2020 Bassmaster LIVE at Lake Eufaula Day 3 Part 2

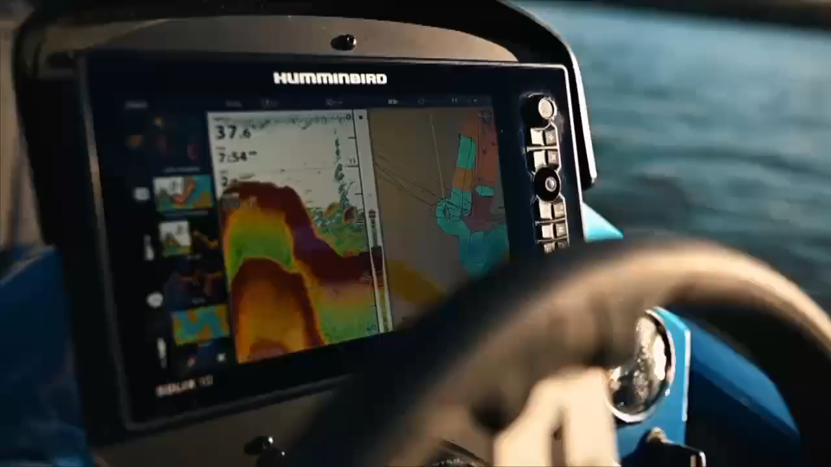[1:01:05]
incredible aids that have been developed for anglers, bass anglers in particular.